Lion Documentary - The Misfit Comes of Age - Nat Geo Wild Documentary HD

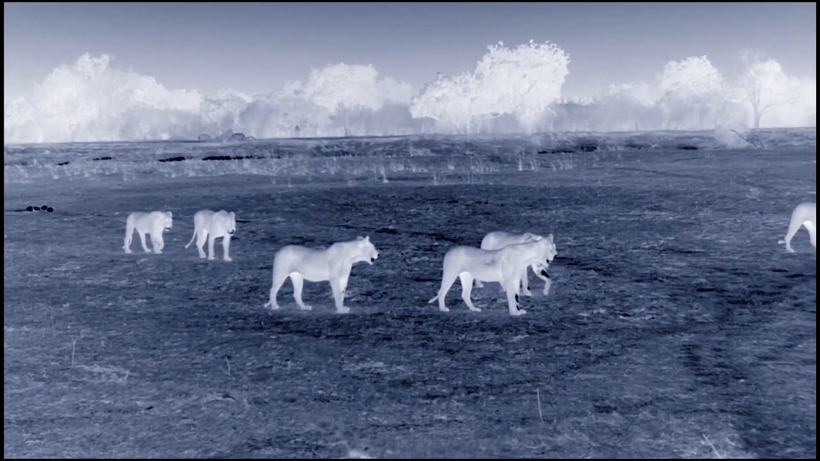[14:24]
But it's that narrow advantage that the Nsefu pride hopes to exploit. They wait for the hyenas to leave,
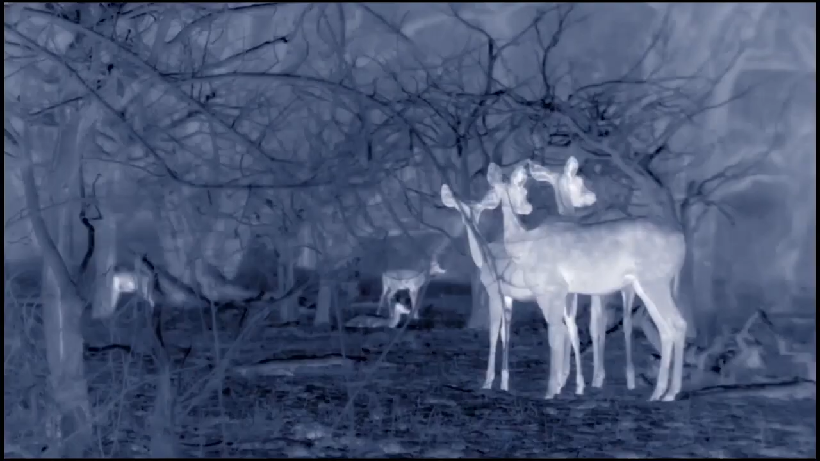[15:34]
So surprise is vital.
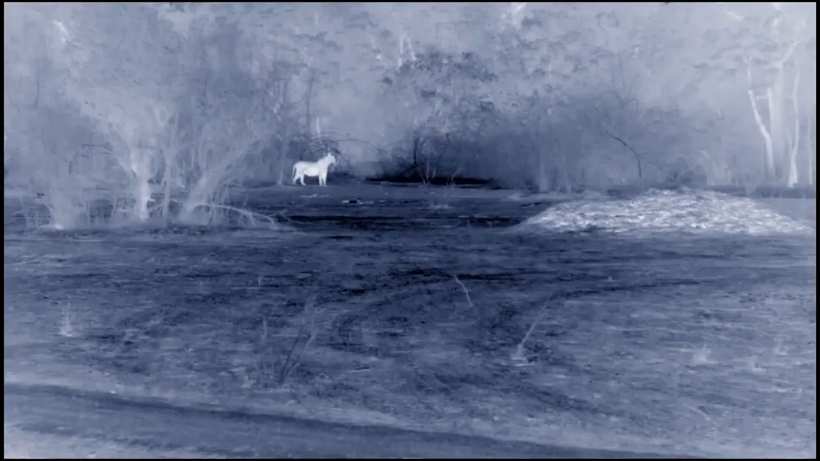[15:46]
The females spread out in a pincer formation.
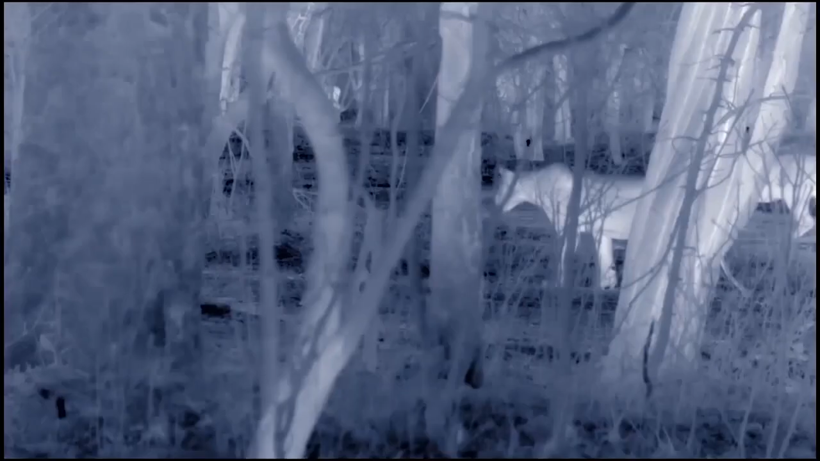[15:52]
But the Misfit's inexperience shows. His mistimed run scares a slumbering giraffe. And the panicked herd scatters.
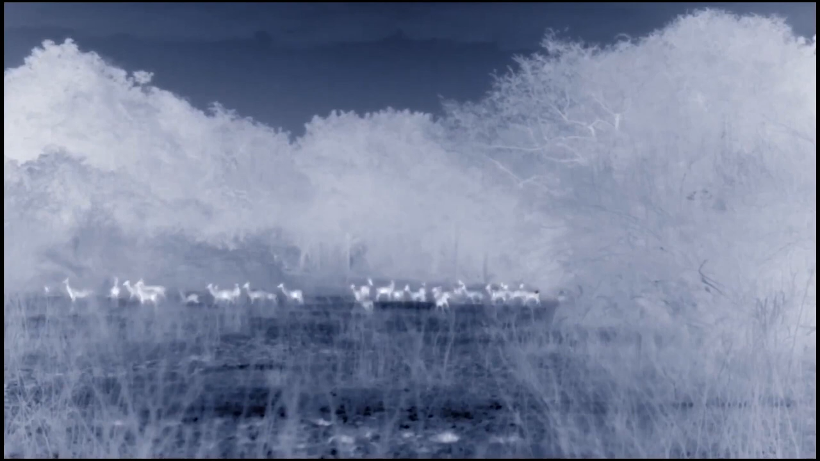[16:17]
The pride cannot afford to waste time in dangerous territory.
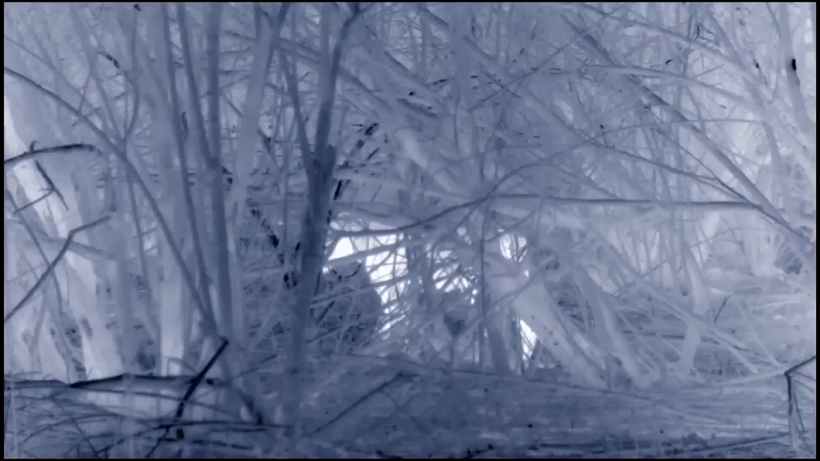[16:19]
They try again.
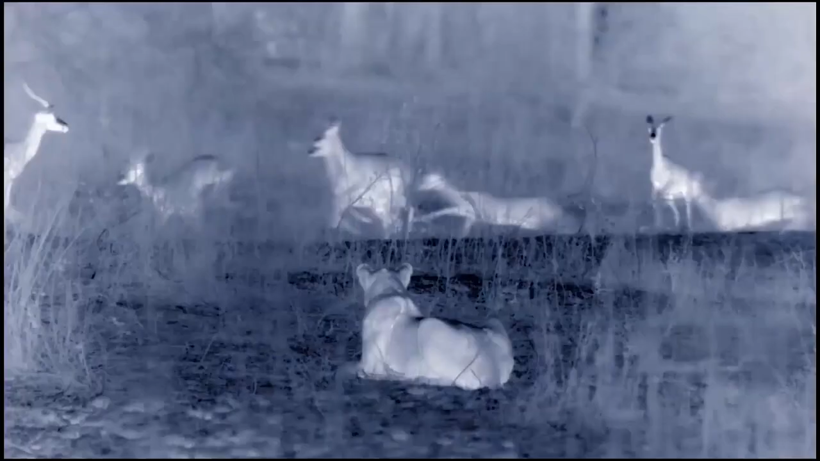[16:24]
This time, the Misfit and his brother are kept back.
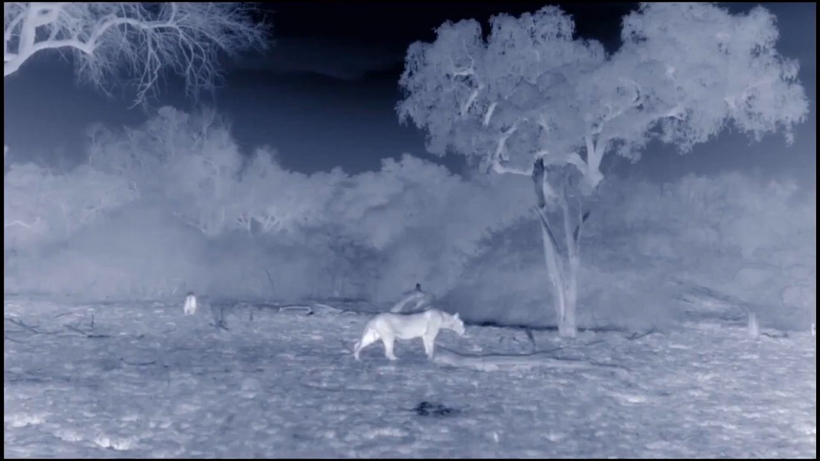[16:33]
...85% of hunts and prides are carried out by females. And it's clear these lionesses are experts.
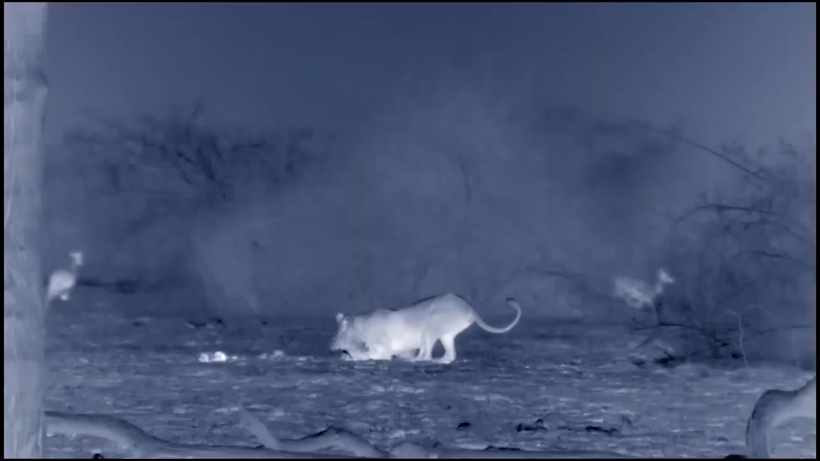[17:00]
An impala buck.
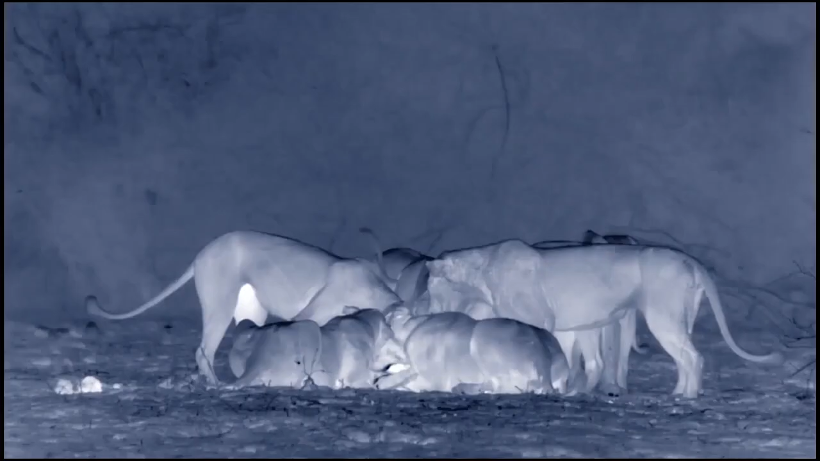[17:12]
It's welcome food, but not nearly enough to feed 9 hungry lions.
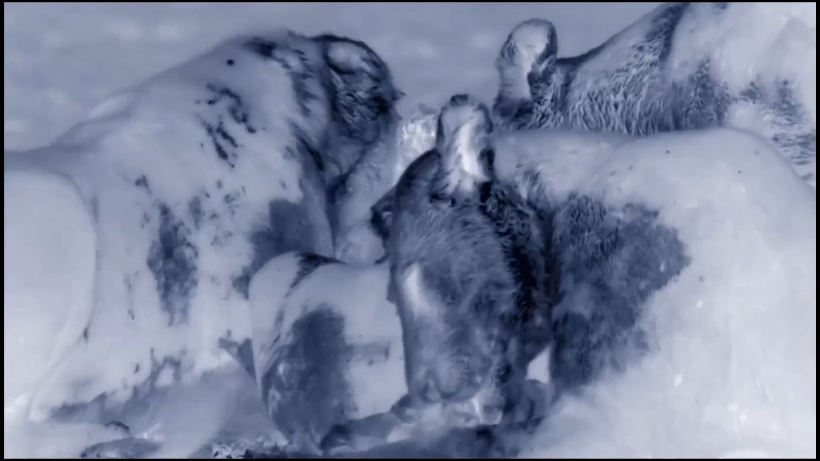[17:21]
The blood-stained adults quickly devour the choicest parts.
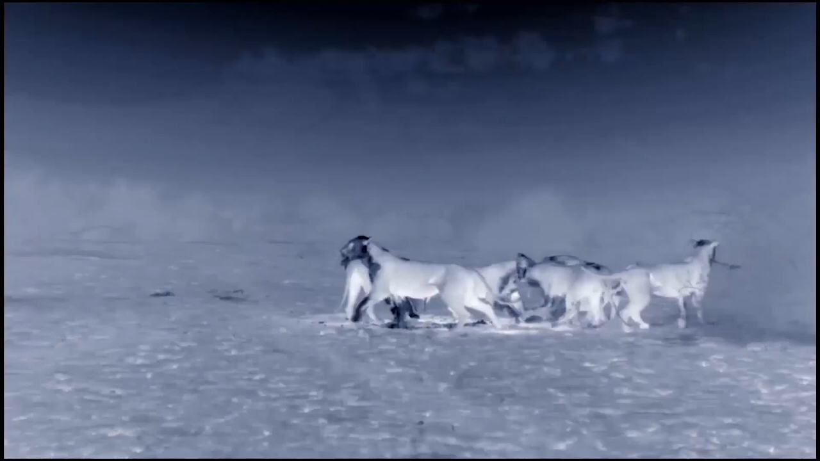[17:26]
But with so little meat, it soon becomes a tug of war.
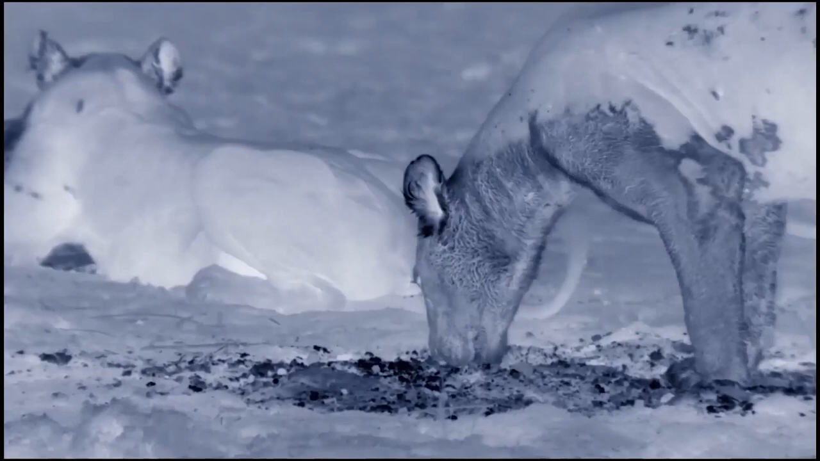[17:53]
The pride needs more food. So the females head off again, leaving the oblivious Misfit with his siblings.
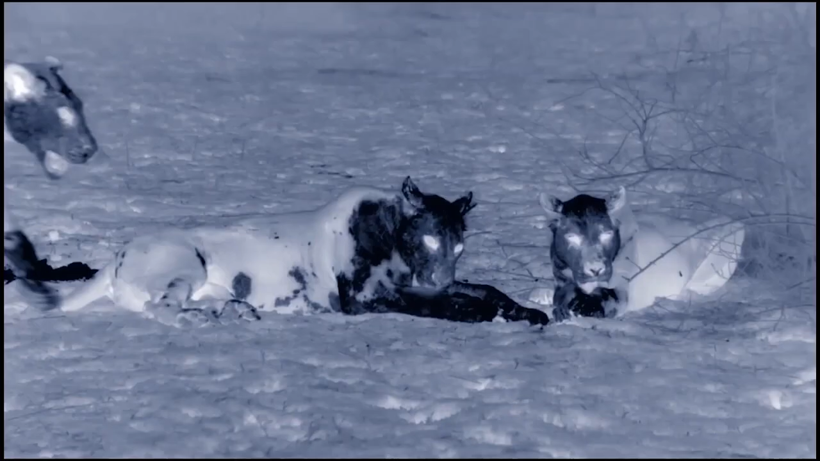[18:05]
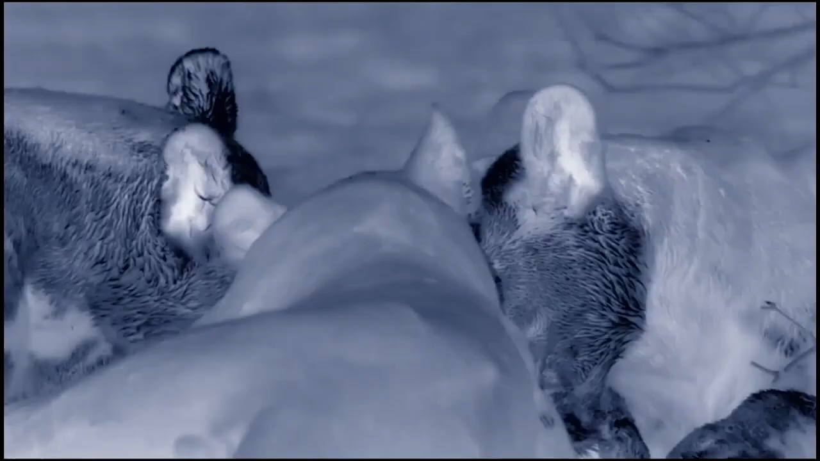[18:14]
The stragglers are so busy cleaning their blood-soaked fur, they don't see the females leave.
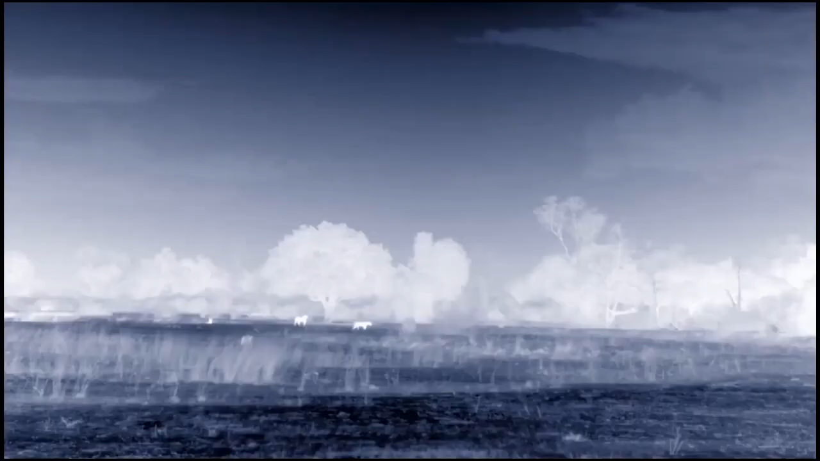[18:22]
It's only minutes before the determined Nsefu lionesses set their sights on another impala herd.
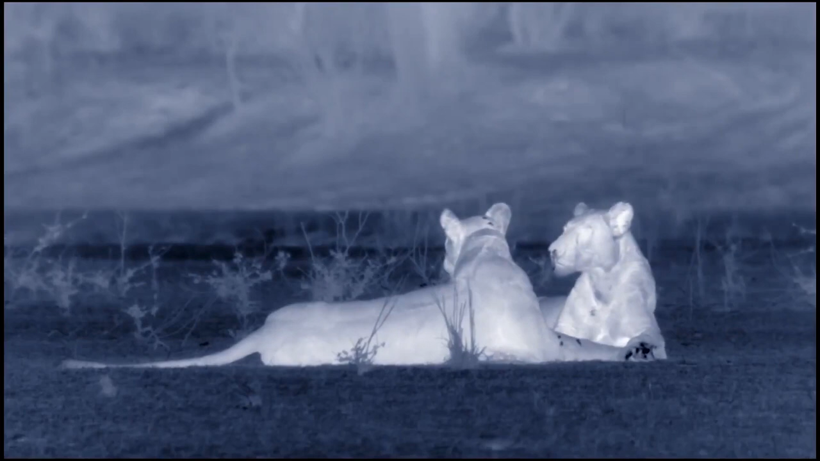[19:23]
they soon realize that the youngsters of the pride are nowhere to be seen.
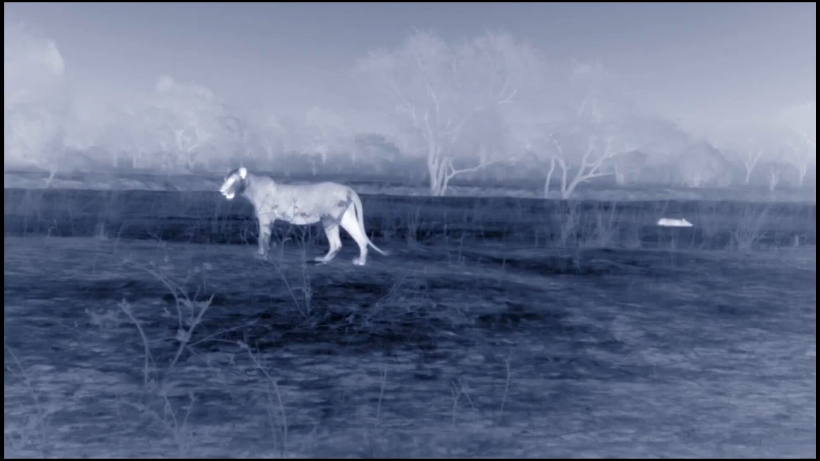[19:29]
The Misfit and his siblings are alone, deep in enemy territory.
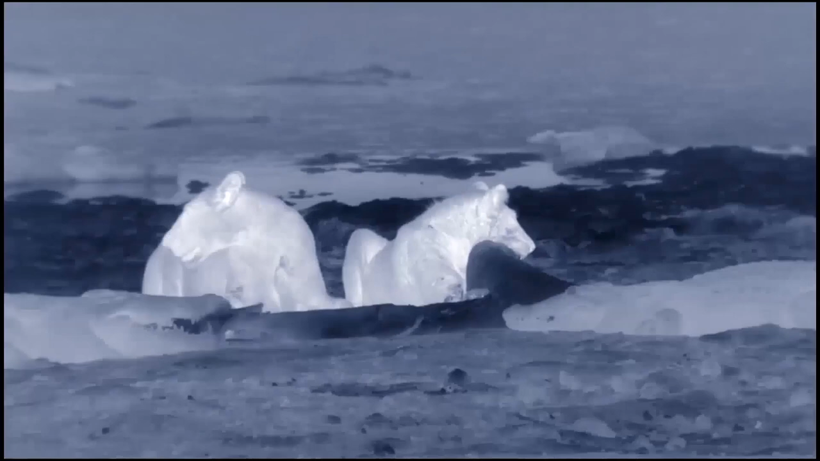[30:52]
As the second night in enemy territory closes in, the five females make it to the beach first.
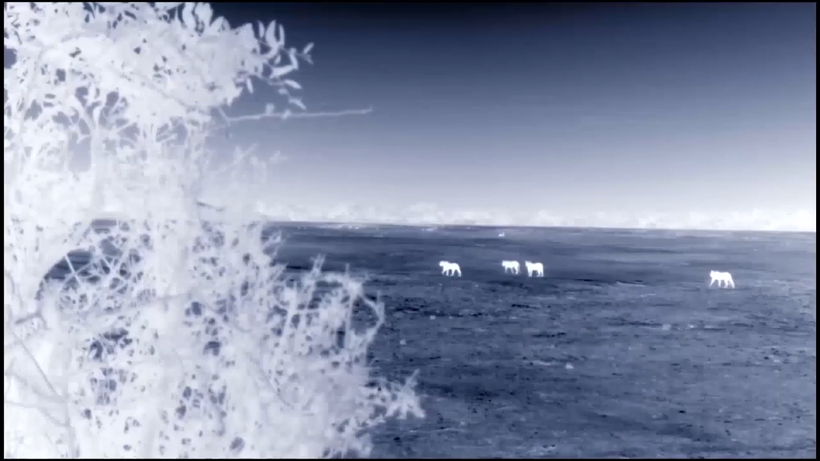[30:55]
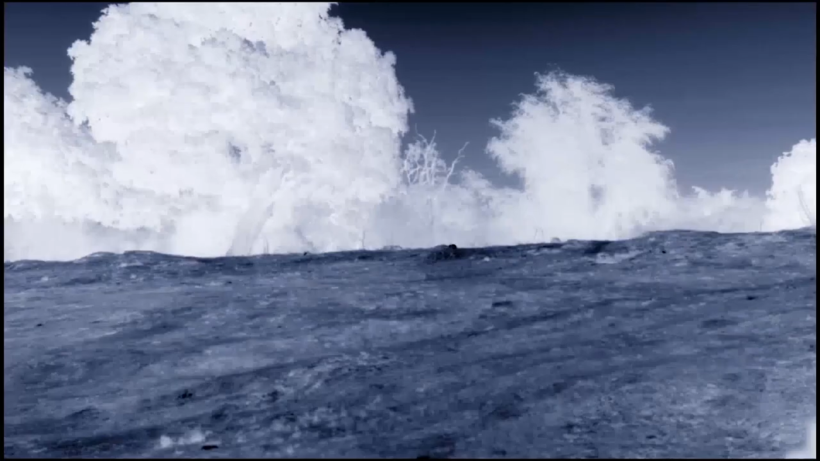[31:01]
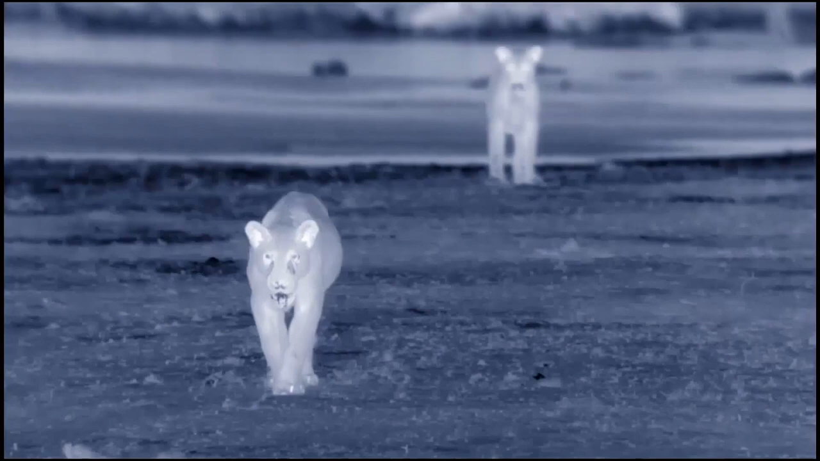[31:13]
It's a welcome relief for the Misfit and his embattled group. The downside is the youngsters now must share the hippo remains.